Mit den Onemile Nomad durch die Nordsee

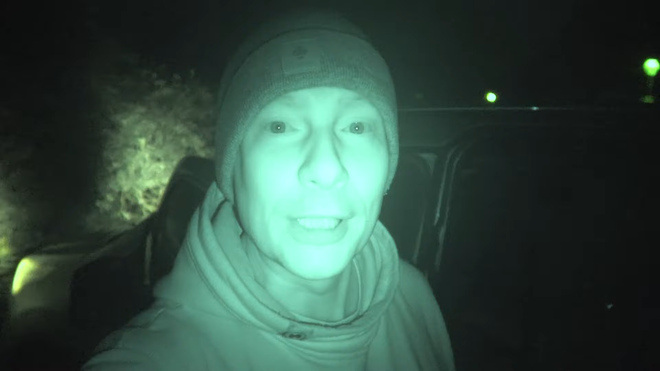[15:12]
Guten Morgen. Ich sehe etwas allgehrlich aus, aber das ist der Night-Modus. Es ist nämlich früh, irgendwie kurz nach um fünf. Ja, ich wollte so zeitig losfahren. Heute ist Silvester. Und ich habe ja noch fünf, knapp sechs Stunden bis nach Hause. Und je zeitiger ich fahre, je freier sind die Straßen. Trotzdem wollte ich euch noch mitteilen, wie ich geschlafen habe. Der Schlafsack ist auf jeden Fall ausreichend warm. Es sind sechs Grad Celsius. Und ich habe nicht gefroren, im Gegenteil. Es war sogar ein Tick zu warm am Anfang.